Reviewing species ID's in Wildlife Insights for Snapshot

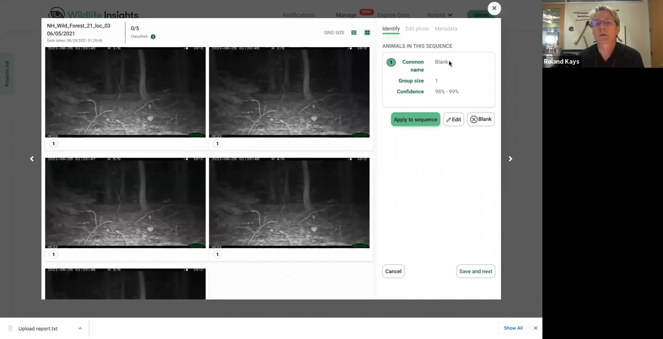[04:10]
And maybe I want to look a little closer to see, right?
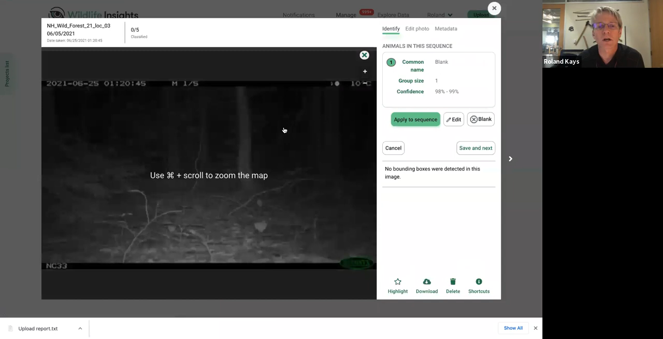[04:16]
So you can click on each picture, and you can zoom in, you know, as you want, of course, to look around.
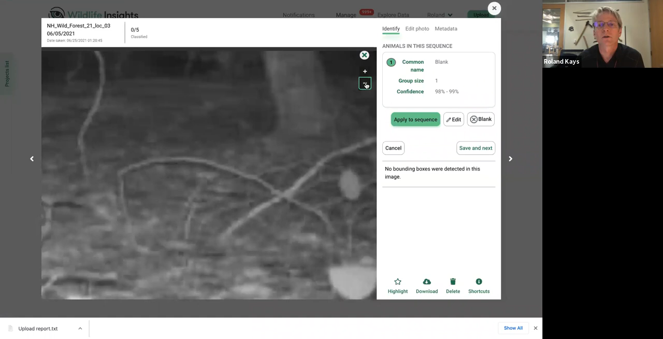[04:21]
You can also edit the photo. If you click edit photo, you can change the brightness, you know, sometimes it really helps to make it brighter.
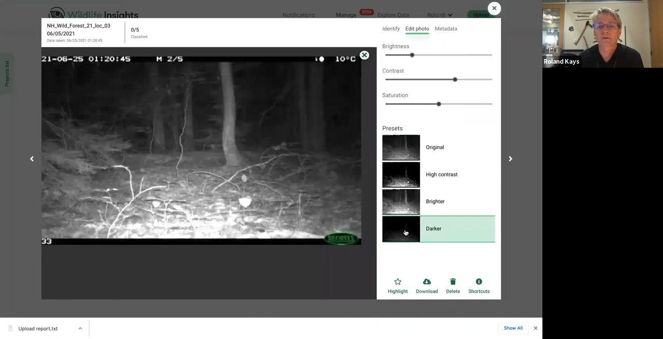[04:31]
We've got a couple of standards here to look to try to see it better. So you can do all these things to recognize, to try to get a better idea of if it's really blank or not.
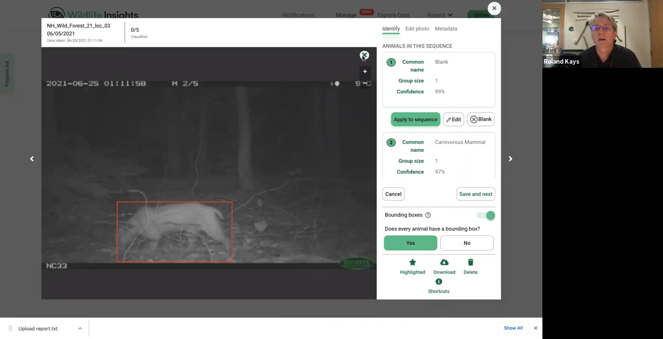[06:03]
And so we've listed those there. So, so that's the basics of identifying the photos. So let me, let me fix this one. So this is a Bobcat, right? So you look here, the last couple ones that I did were here. Now notice if, so Bobcat, there it is, update images. If you can only identify something to genus or to family or to order, right, you'll notice that we have options for, you know, if we, if we want to say lynx, let's say I wasn't sure which species it was, if it was a lynx or a,
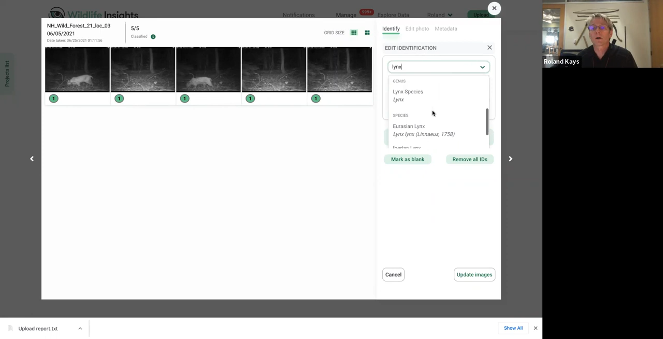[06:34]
or a lynx or a, or a bobcat, you could do lynx species, right? Or you can do, let's say you're sure it was a felid, but you weren't sure which one you can do cat family. And so do this at the level of certainty that you have for that. One more thing, if you, so you can go to metadata for a photo,